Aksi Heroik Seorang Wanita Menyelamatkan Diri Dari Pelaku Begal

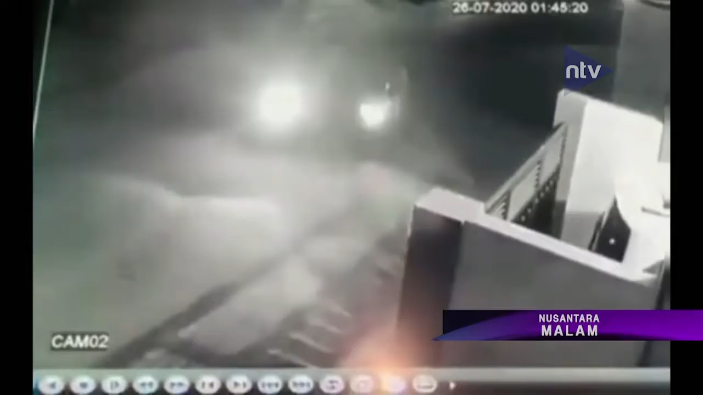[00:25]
Dalam rekaman CCTV yang terpasang di salah satu rumah warga di Jalan Raya Sektor 5,
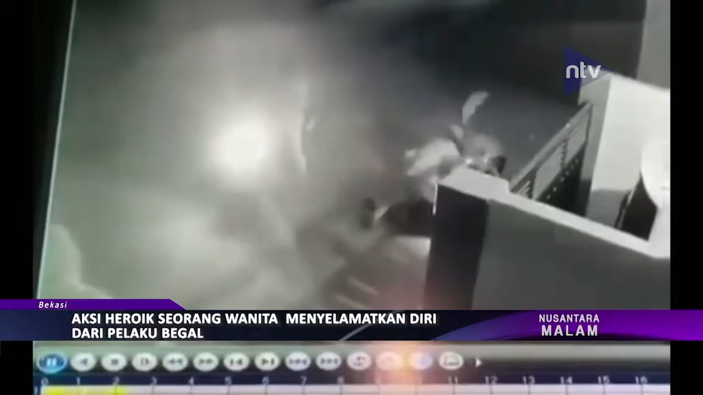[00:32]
Perumahan Pondok Ungu Permai, Kelurahan Bahagia, Babelan, Kabupaten Bekasi, Jawa Barat pada minggu dini hari tanggal 26 Juli 2020 terlihat dua pelaku yang menggunakan sepeda motor langsung memepet kendaraan korban seorang wanita.
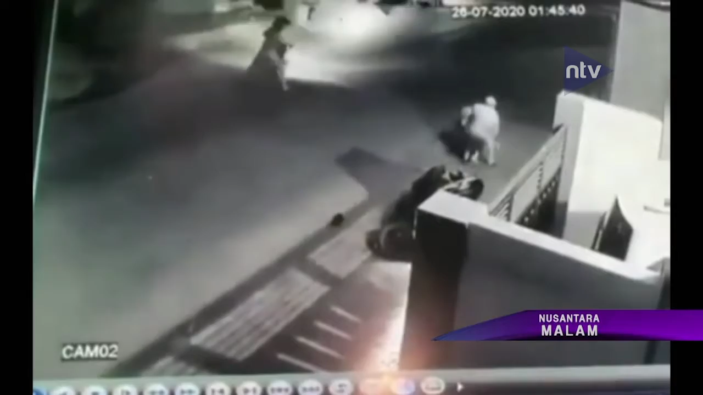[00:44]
Bahkan salah satu pelaku berusaha merampas harta benda korban dengan menggunakan senjata tajam. Namun aksi pelaku mendapat perlawanan dari korban yang sempat merebut senjata tajam yang dibawa pelaku. Korban seorang wanita diketahui sebagai pengemudi ojek daring yang akan mengambil pesanan pelanggan di sekitar lokasi.
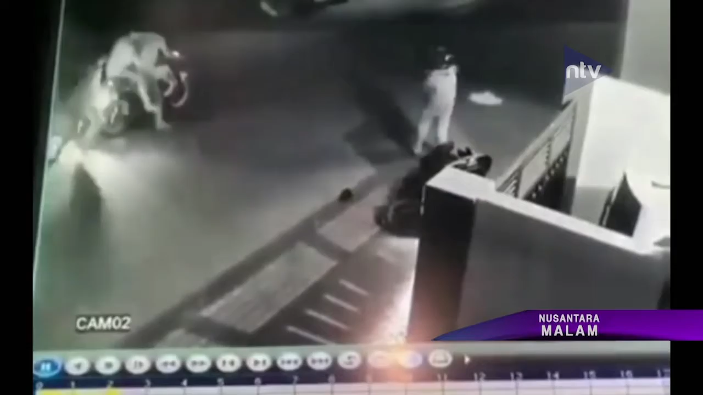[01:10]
Sementara korban belum diketahui identitasnya dan bukan warga sekitar. Menurut saksi, pemilik rekaman CCTV yang ditemui di lokasi saat kejadian sedang larut malam bahkan dirinya sempat keluar rumah mendengar suara gaduh dari luar.